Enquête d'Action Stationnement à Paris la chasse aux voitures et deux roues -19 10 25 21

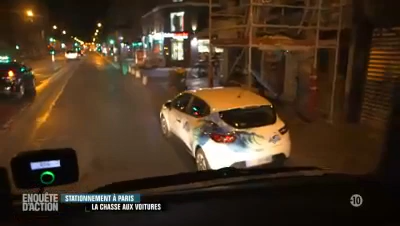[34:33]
L'air de livraison qui pourrait m'intéresser. En temps normal, je pourrais me mettre dessus, sauf que là, c'est impossible. Il y a un véhicule qui est stationné dessus, donc là, je n'ai pas la place ni devant ni derrière.